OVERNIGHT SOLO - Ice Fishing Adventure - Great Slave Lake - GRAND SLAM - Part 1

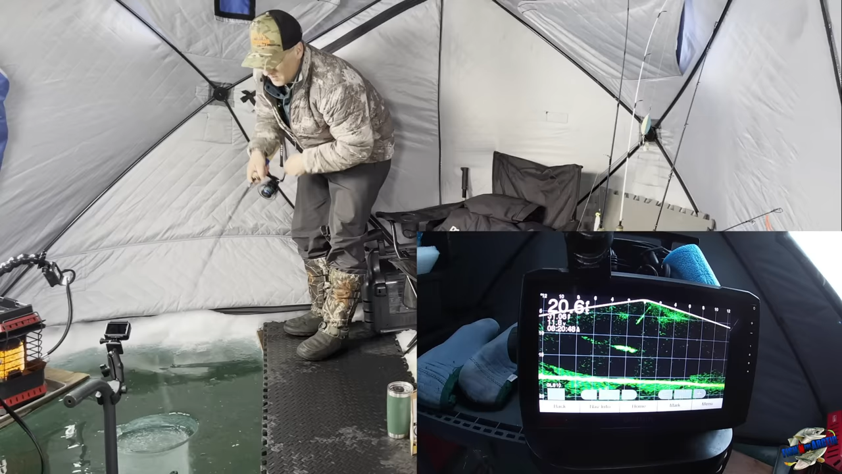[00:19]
oh i got him again no freaking way oh i think he sucked that time
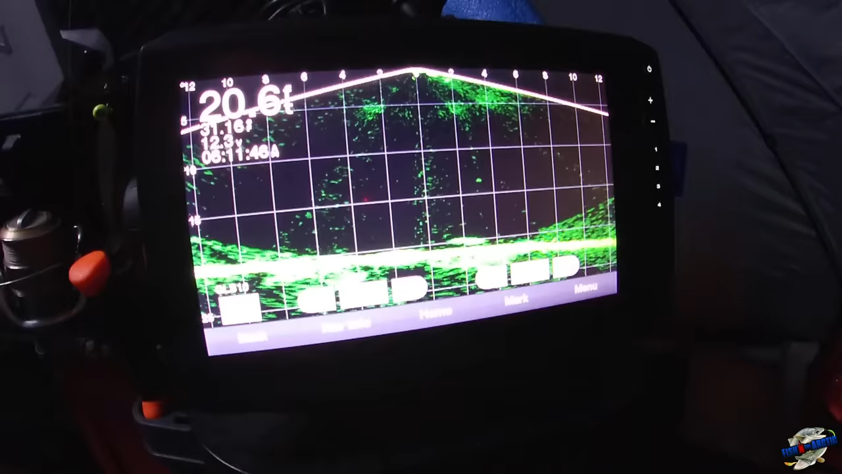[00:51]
On screen: depth 20.6 ft
oh come on eat it oh he's right there
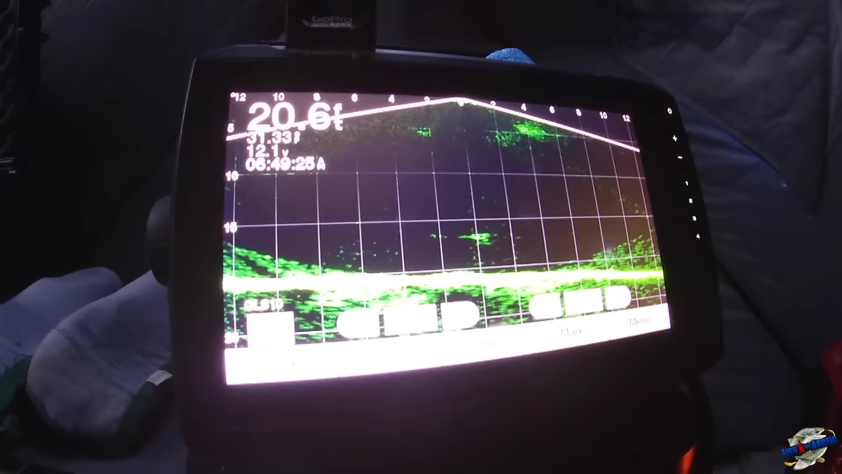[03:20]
On screen: depth 20.6 ft
i think it's a bourbon just hit when it hit the bottom
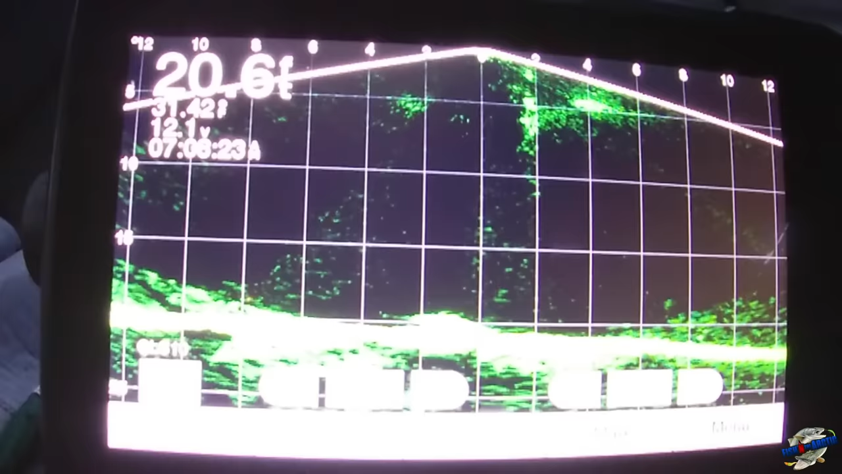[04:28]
wow we darted after it but then whatever it is we got it
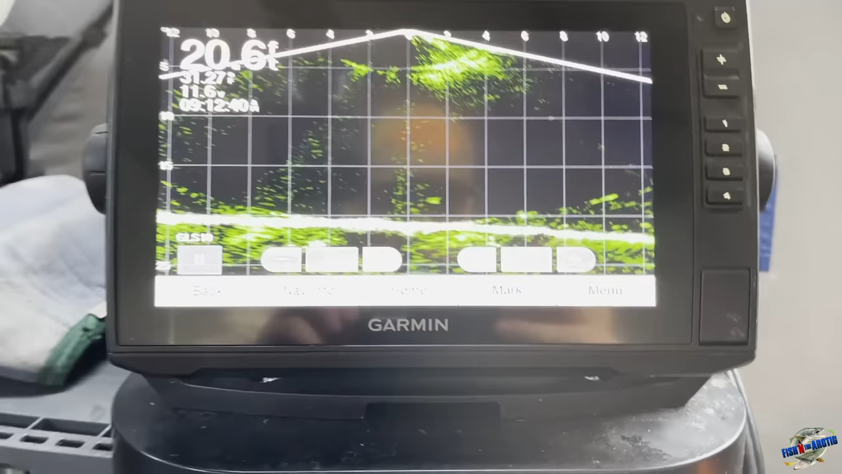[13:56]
On screen: depth 20.6 ft
this thing can be just mesmerizing something big just swam in of course
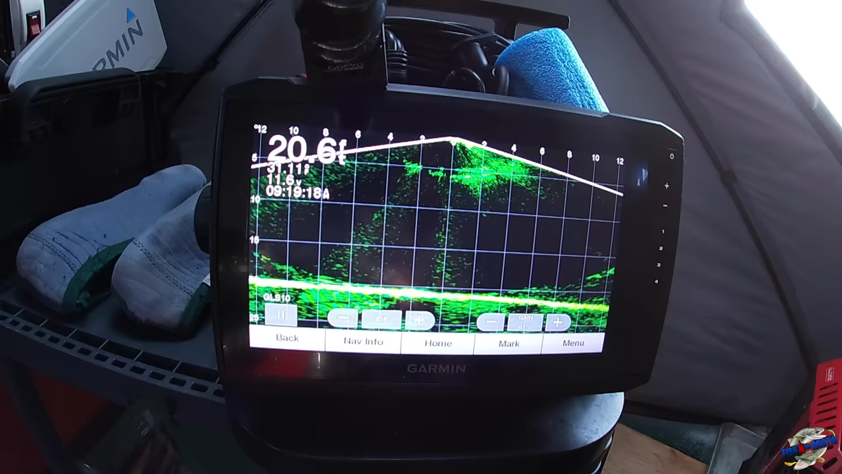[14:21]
On screen: depth 20.6 ft
I don't know where he went
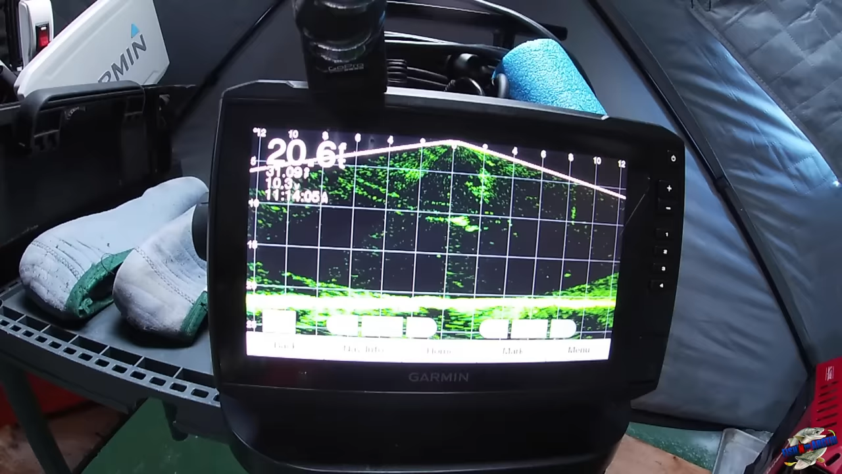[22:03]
Oh! I got him! Nice! Nice! Nice!